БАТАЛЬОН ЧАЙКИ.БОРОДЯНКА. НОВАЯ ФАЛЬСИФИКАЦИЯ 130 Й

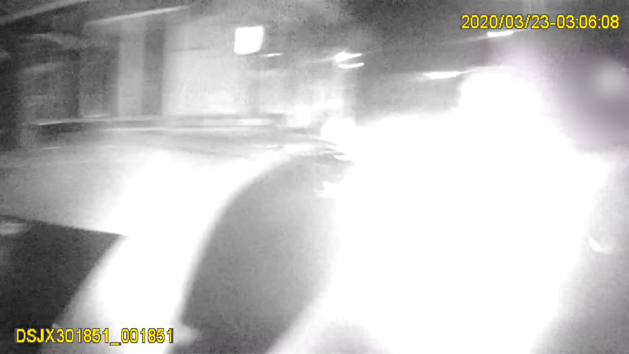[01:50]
Законування України про національну поліцію за порушення правил дорожнього руху, саме контрактами статті 43А.
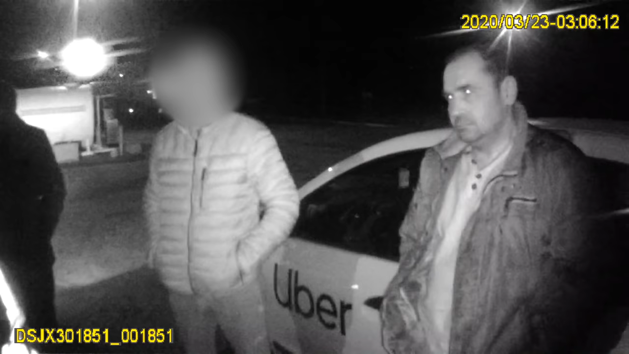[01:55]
Режим роботи зоні числових приладів в темно-продовині, збільшого транспортного засобу. Зобіж не працює задній лівий стоп-сигнал.